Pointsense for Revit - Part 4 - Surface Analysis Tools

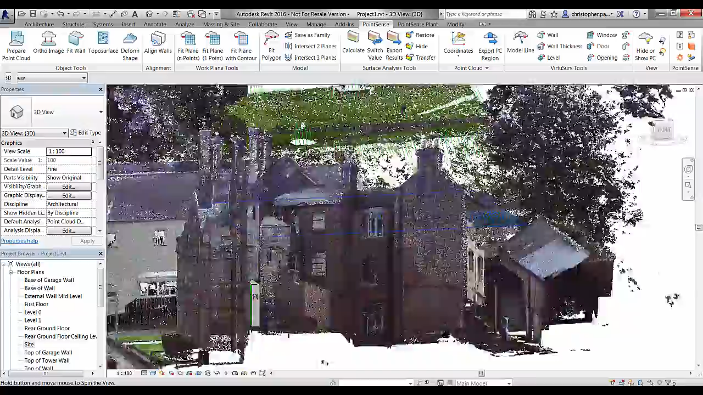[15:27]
And. If we hide the point cloud.
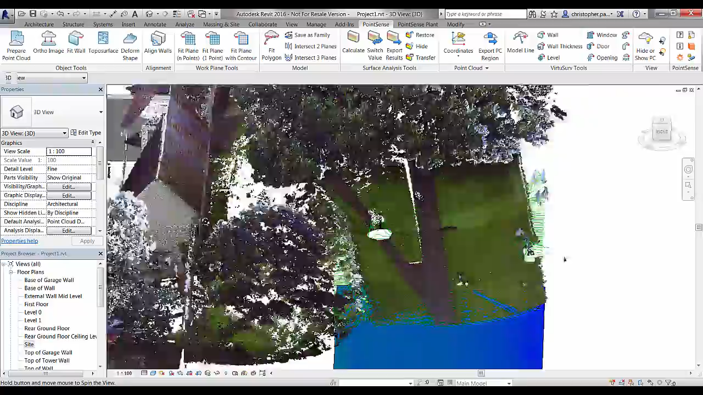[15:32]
Off for a second. I will see that a little bit better.
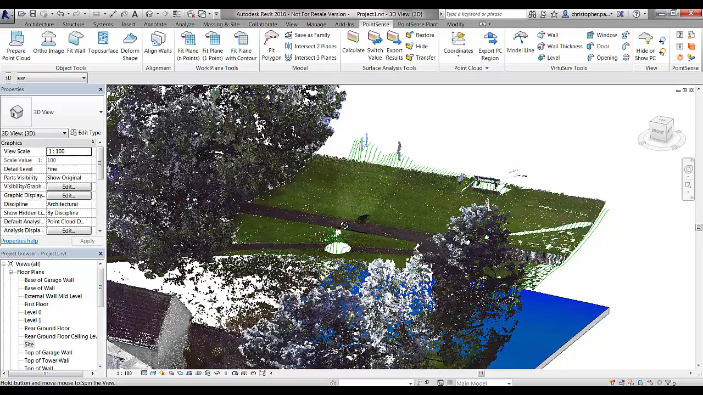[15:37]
So. There we are. You can see. The. The terrain.
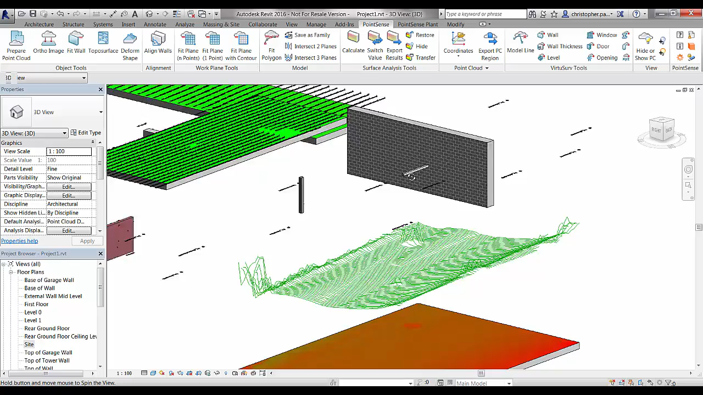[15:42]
Sort of surface. That has been created. By that. Those model lines. So. In the next tutorial.